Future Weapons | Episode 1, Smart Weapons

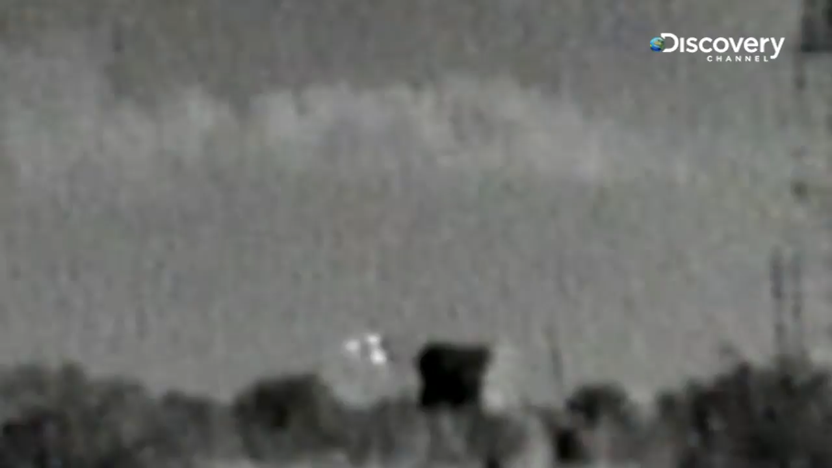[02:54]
And we would normally expect two darts to actually hit the target. Three gives a very good punch.